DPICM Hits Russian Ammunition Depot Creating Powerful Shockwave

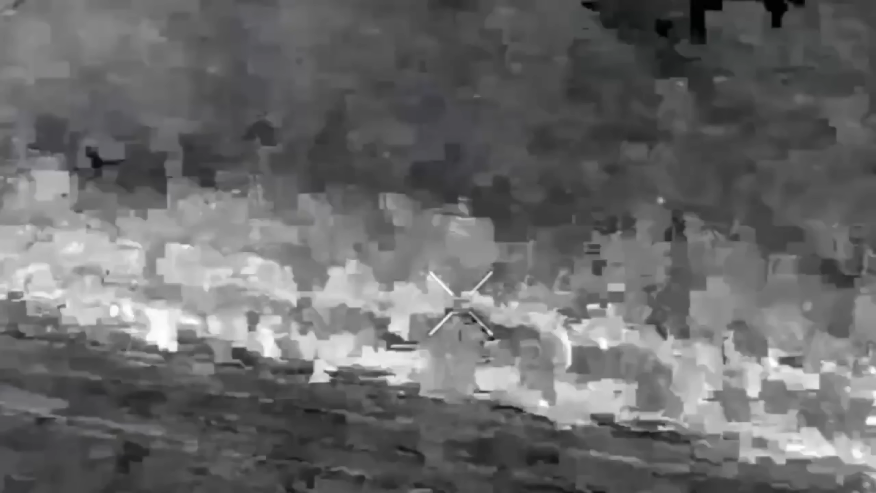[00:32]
as Russia often leaves their ammunition unprotected or even hidden.
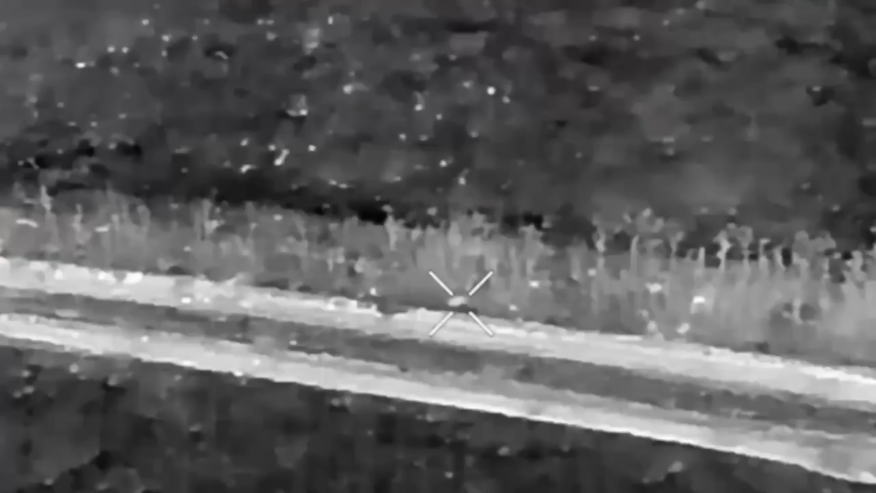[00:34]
As seen here where a cluster round started spreading some munition, when a large explosion quickly appears,
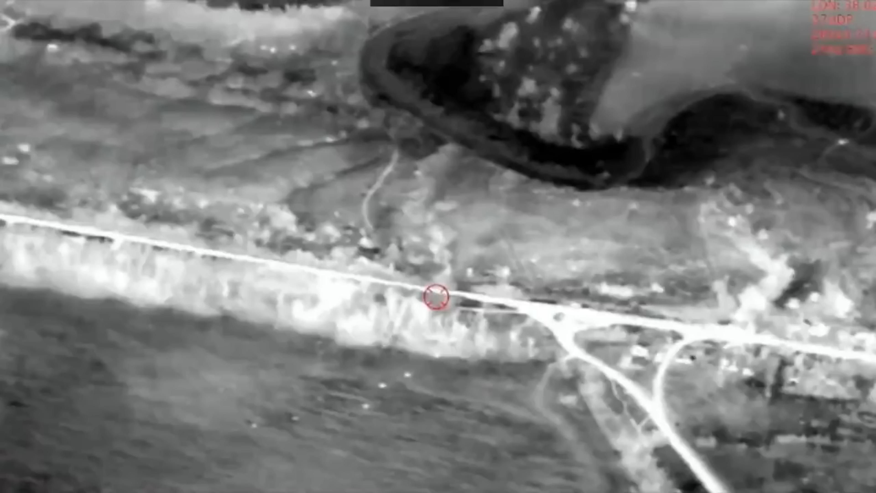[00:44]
creating a visible shockwave of the explosion,
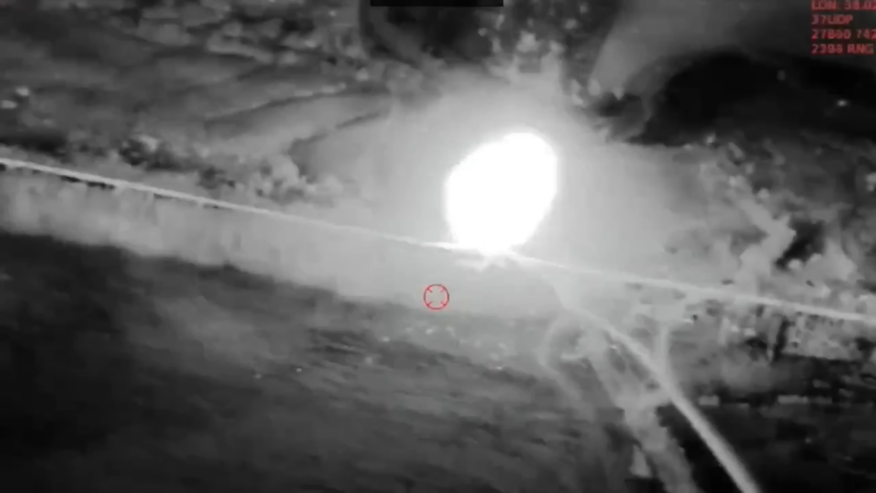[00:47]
most likely being artillery rounds detonating, destroying more of Russia's ammunition, leaving less for tomorrow.